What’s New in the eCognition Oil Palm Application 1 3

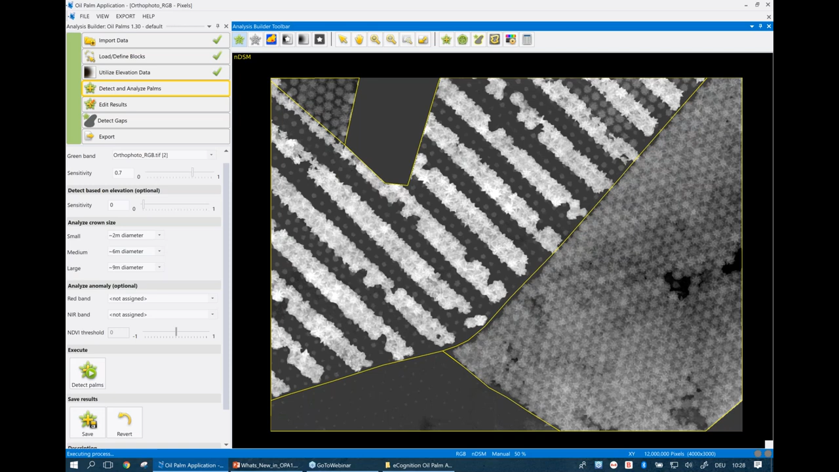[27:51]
In addition to the sensitivity value, which is based on the optical data. So, again, if you're working in an environment where you have some very small palms like we have down in this field here. Feel free to increase the sensitivity of this elevation field here.